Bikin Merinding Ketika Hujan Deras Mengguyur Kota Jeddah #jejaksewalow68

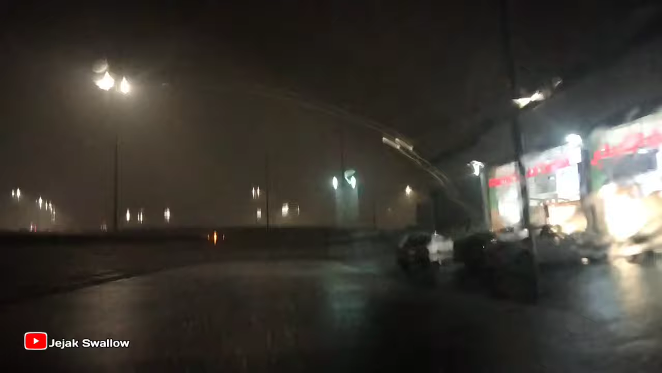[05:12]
Nih teman-teman, kita lanjutkan ya, kita jemput. Ini saya udah berada di area hub ya, udah Sudah meluncur. Ini sekitaran jam 9 ya.
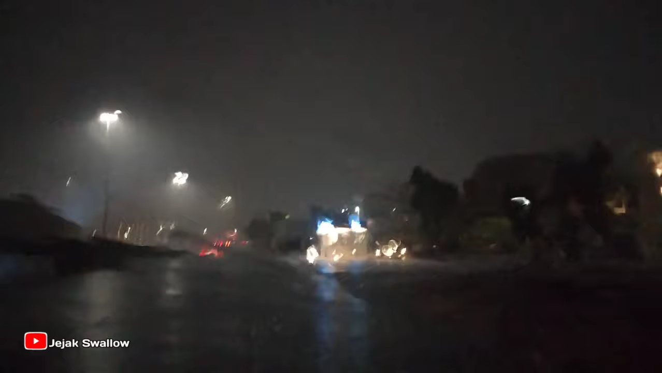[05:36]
Jam 9 malam ya.
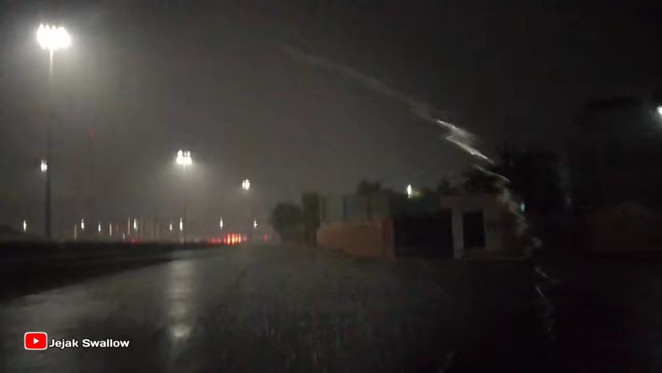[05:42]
Ini hujannya sangat deras sekali. Nah, di
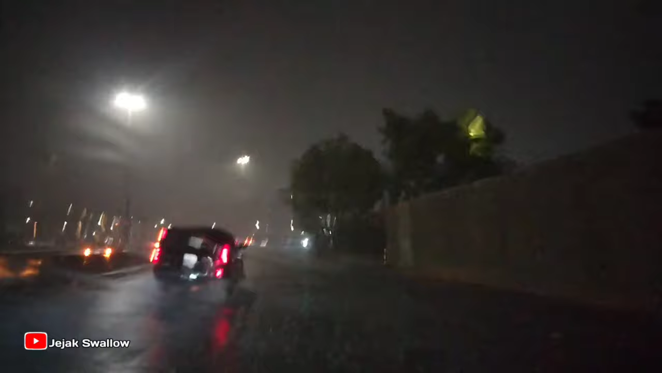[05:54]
daerah Arehab. Oh, jalur besarnya sudah macet, teman-teman. Kita masuk ke jalur alternatif ini.
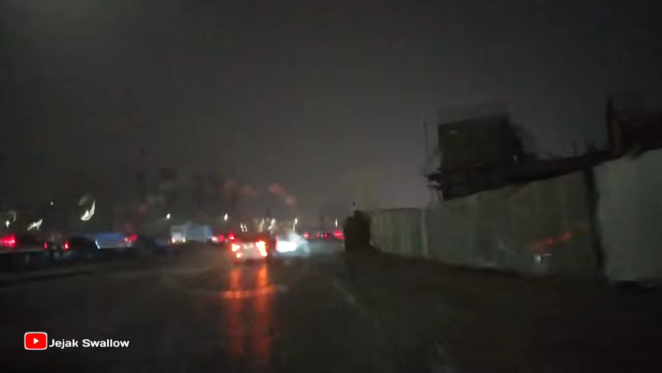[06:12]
Karena kalau jalur sana mungkin kita terjebak macet dan terjebak banjir, teman-teman. Nah, kita memasuki jalur alternatif saja.
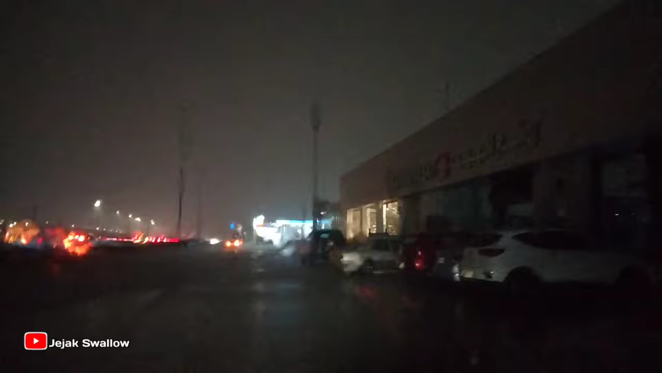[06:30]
Dan yang penting kita ini hati-hati banget, teman-teman. Tuh airnya udah mulai penuh ya di jalan.